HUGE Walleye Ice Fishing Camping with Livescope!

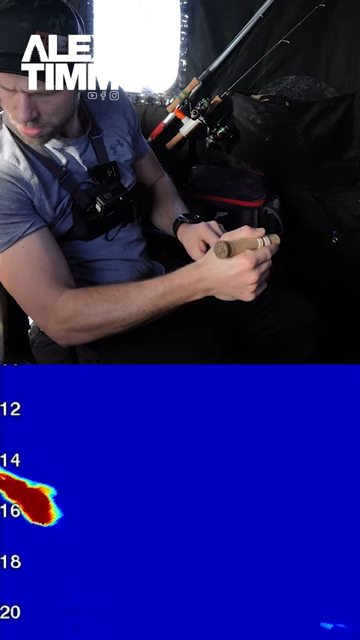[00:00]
Oh, there he is. Oh, this is pretty big. This is either a big walleye. Look how fat this fish is.